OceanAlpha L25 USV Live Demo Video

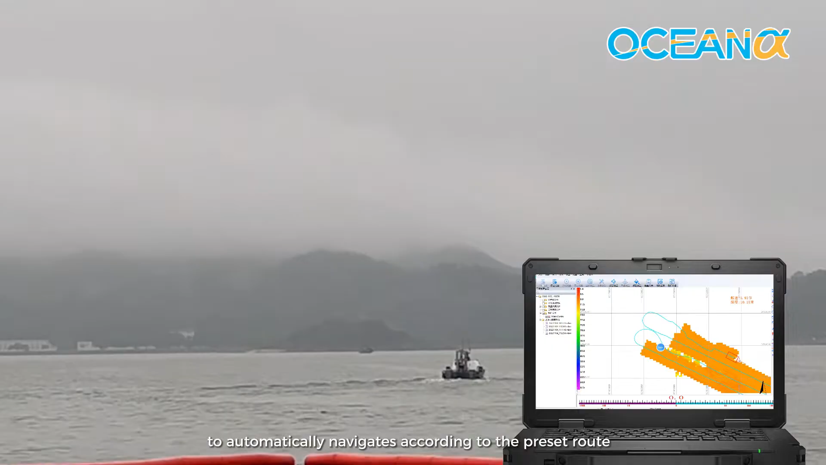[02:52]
After finishing all the settings, a bathymetric map is shown on the interface The display and control software controls the vessel To automatically navigates according to the preset route Meanwhile, HydroNavi records the data The unmanned system performs the task until the preset surveying range is fully covered